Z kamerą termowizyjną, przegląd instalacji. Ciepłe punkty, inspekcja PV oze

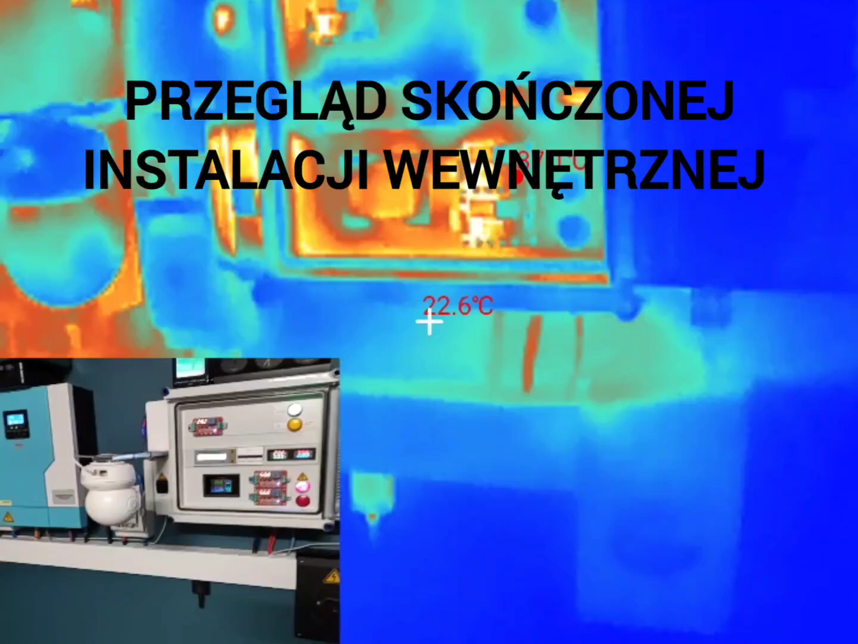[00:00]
On screen: spot 22.6°C
Siemano, postanowiłem wykonać pomiar kamerą termowizyjną
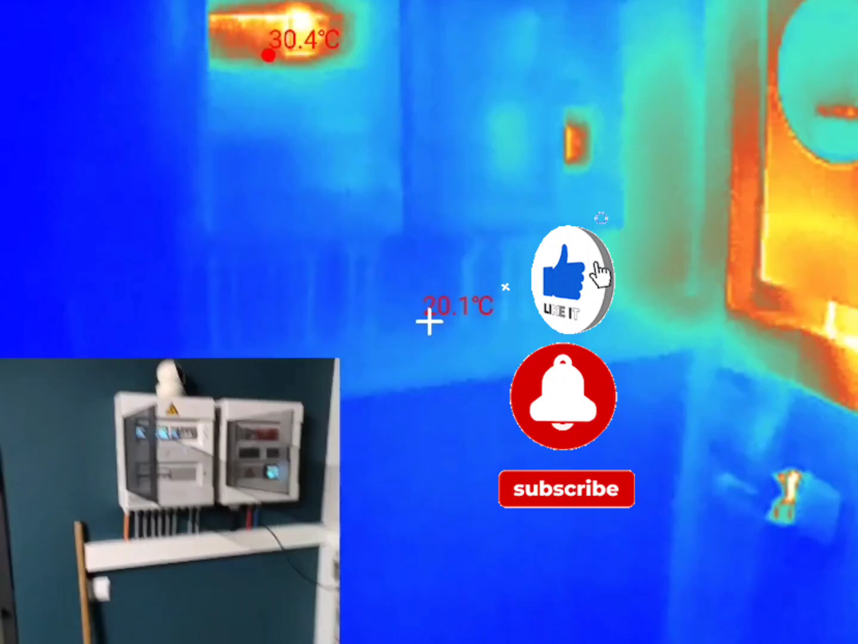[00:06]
On screen: max 30.4°C
Zobaczymy jak to się wszystko tutaj grzeje, pracuje Jak widać falowniki są cieplejsze z racji tego,
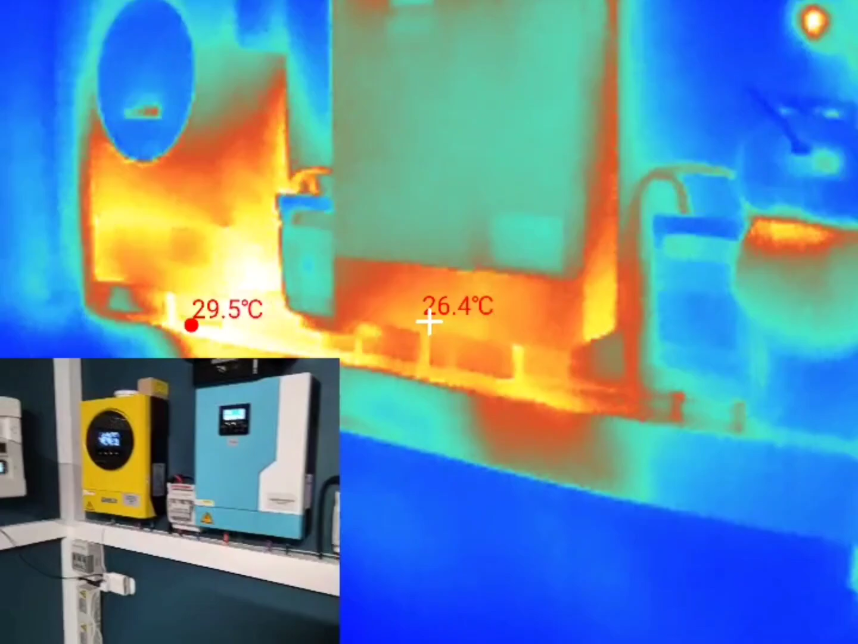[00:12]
On screen: spot 26.4°C
że już dzisiaj trochę pracują Można nawet powiedzieć, że dosyć intensywnie
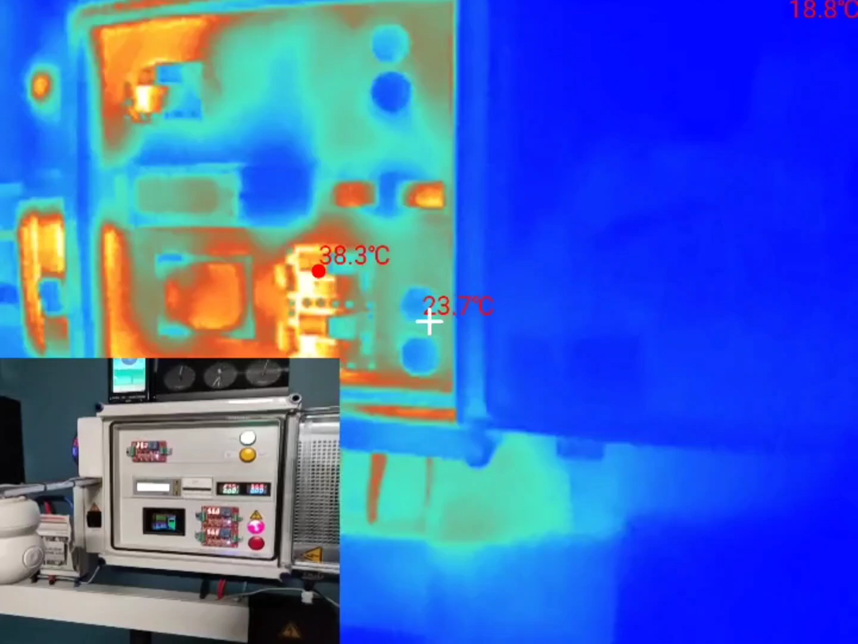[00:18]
Wyczynając od sterownika zrobiłem Wam mały podgląd na dole Jak widzicie sterownik osiąga temperaturę około 38 na komparatorach
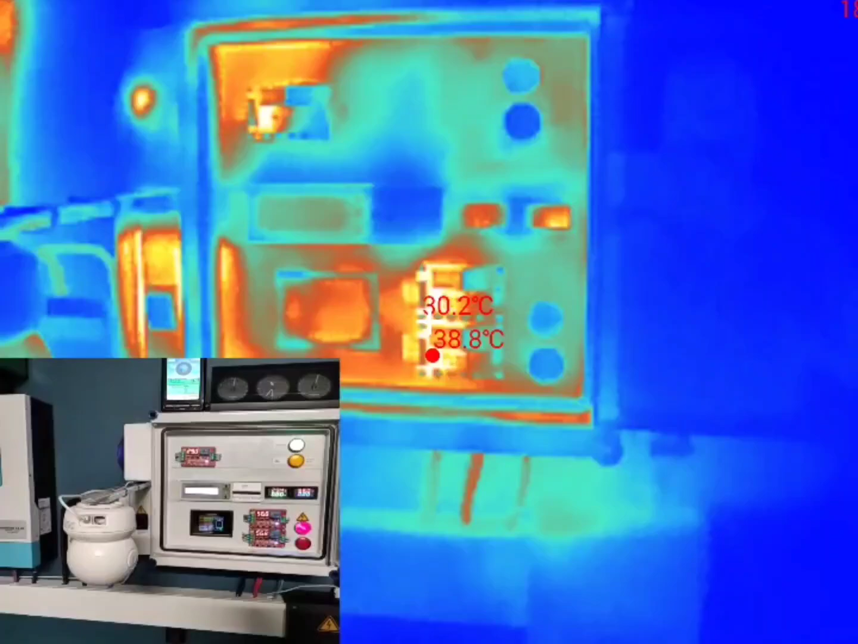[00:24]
Jak widzicie najwyższa temperatura 39 to są komparatory
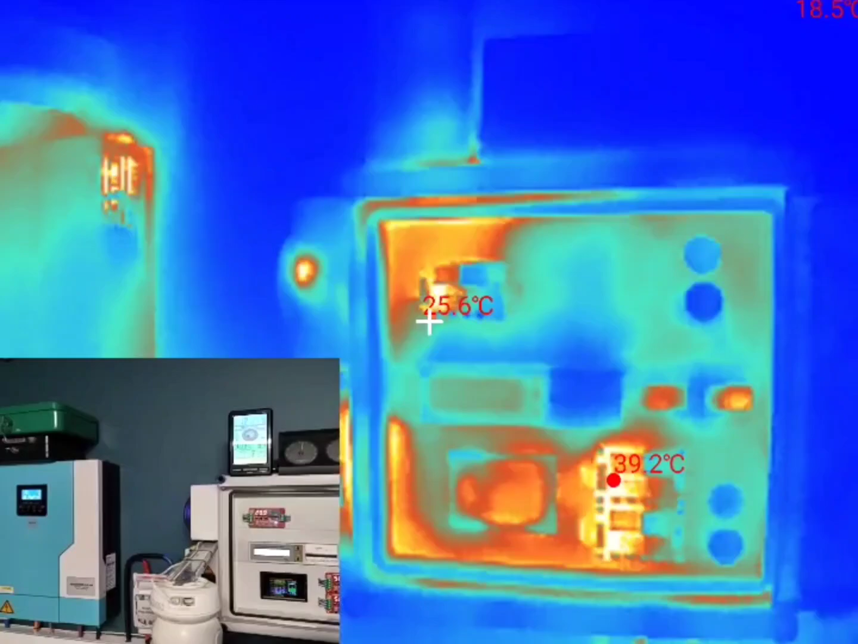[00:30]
On screen: spot 25.6°C, max 39.2°C
Ona tutaj jest pokazywana w prawym dornym rogu praktycznie na obrazie Kamera łapie najniższy,
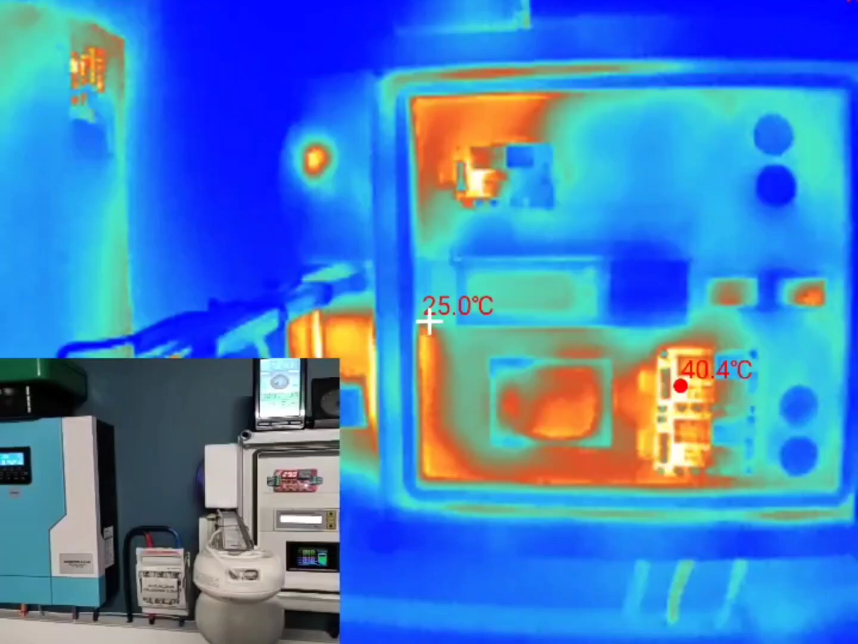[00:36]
najwyższy i średni punkt temperaturowy Czyli najniższa jest około 19 stopni celsiusza, to jest sama ściana
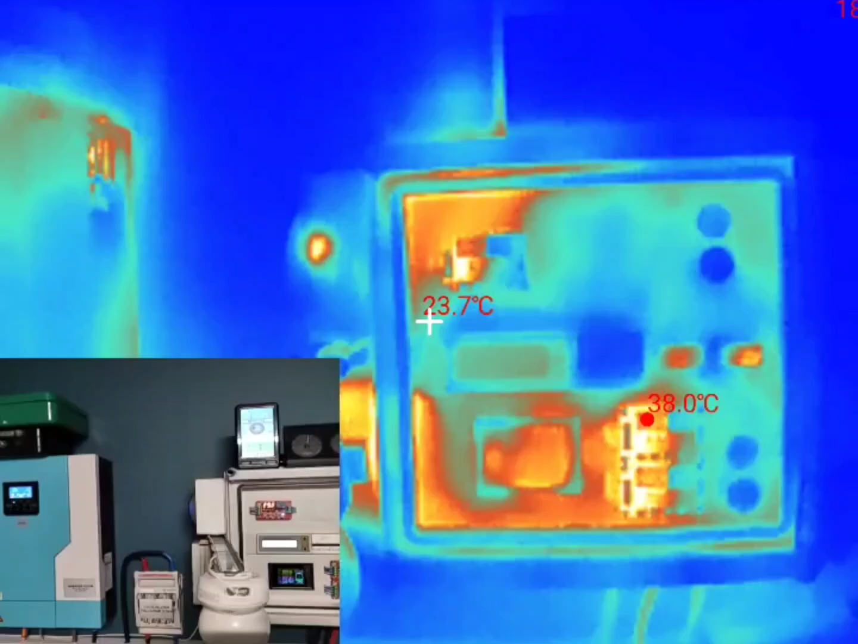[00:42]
On screen: spot 23.7°C
Najwyższy jest 38 na komparatorach, tak to wygląda Mniej więcej jest też kamera termowizyjna,
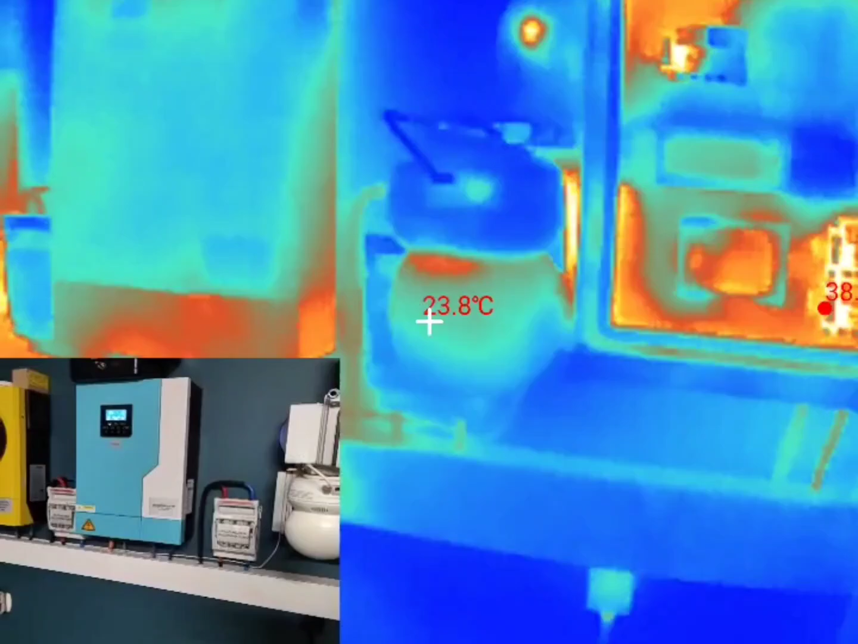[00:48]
On screen: spot 23.8°C
nie termowizyjna tylko taka do monitoringu Zobaczcie, kamera 26 stopni, na środku mamy krzyżyk, który pokazuje temperaturę, którą w tej chwili mierzy 26, najwyższa się pokazuje dalej na komparatorach
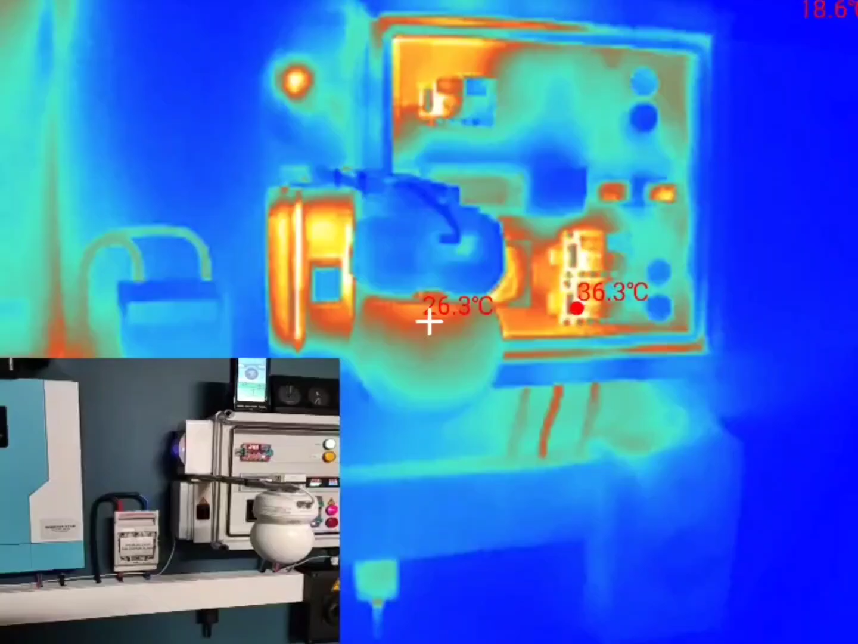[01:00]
On screen: spot 26.3°C
Lecąc dalej mamy pierwszy rozłącznik,
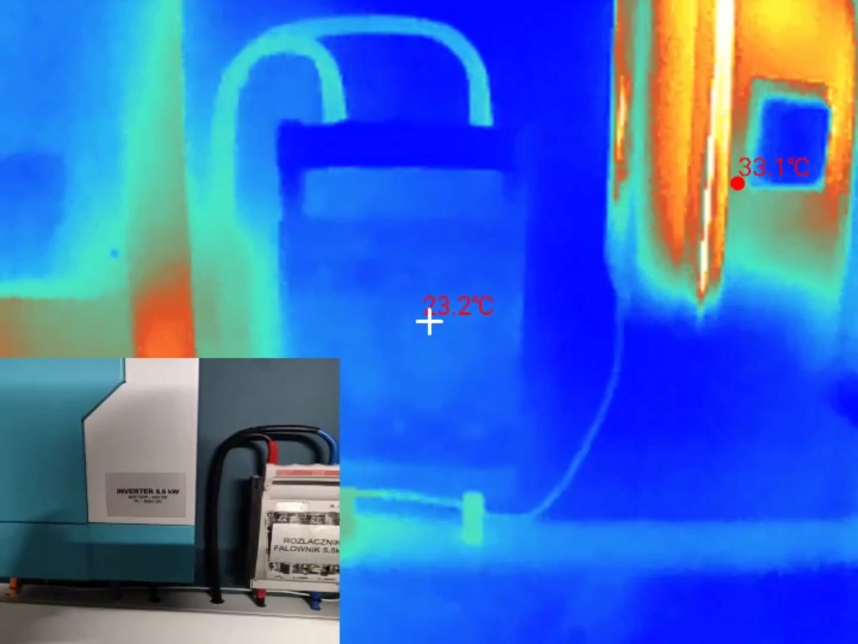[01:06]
On screen: spot 23.2°C, max 33.1°C
tak jak widzicie temperatura dosyć niska, 24-25 stopni na przewodach
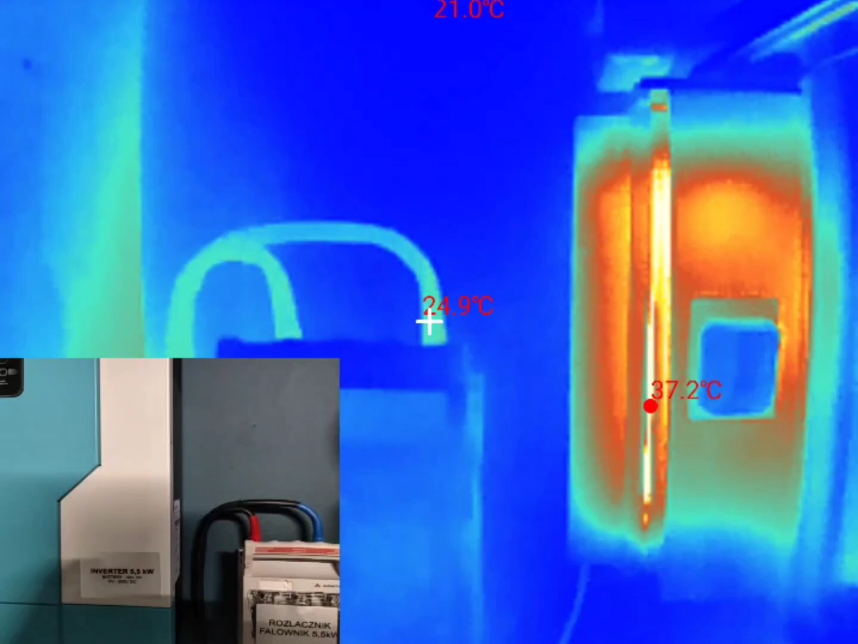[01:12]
On screen: spot 24.9°C, max 37.2°C
Na dole będzie trochę cieplejsza, z racji tego, że grzeje się, tutaj właściwie chłodzi wentylator sam falownik Który pracował przed chwilą, zasilał pralkę, więc 28 stopni najcieplejszy punkt No i to nie jest tyle, że kabel się grzeje, po prostu stąd leci ciepło z wentylatora
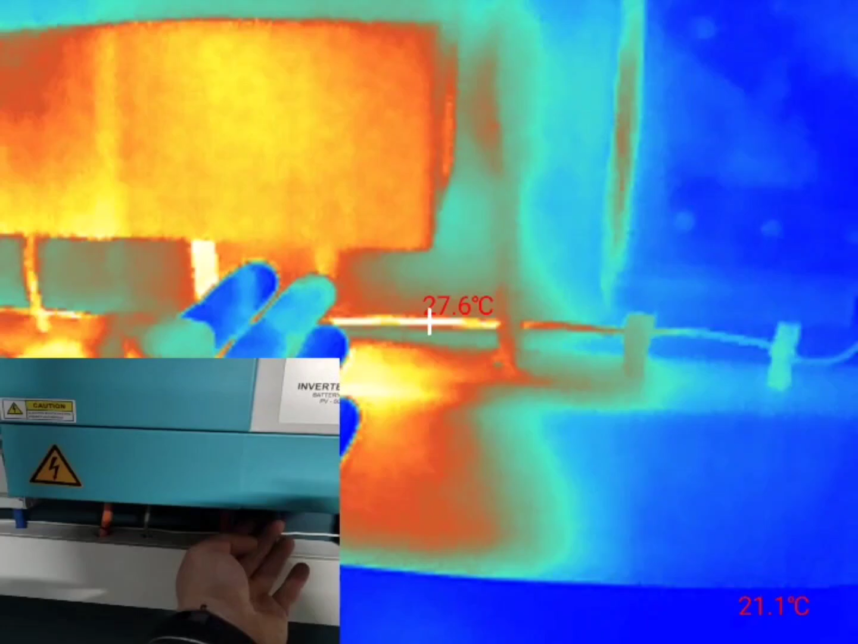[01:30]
Zobaczcie,
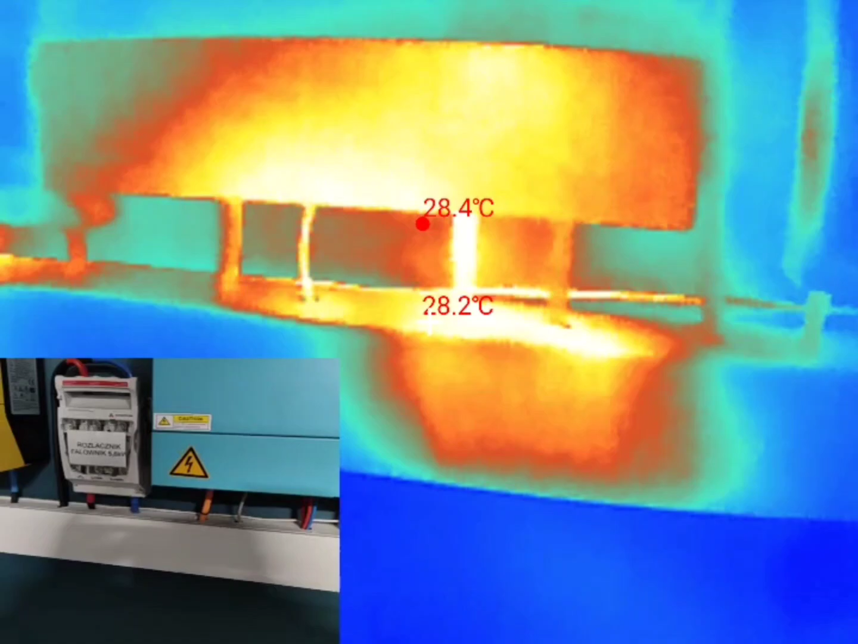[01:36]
przewody zasilające i przewody tutaj są bateryjne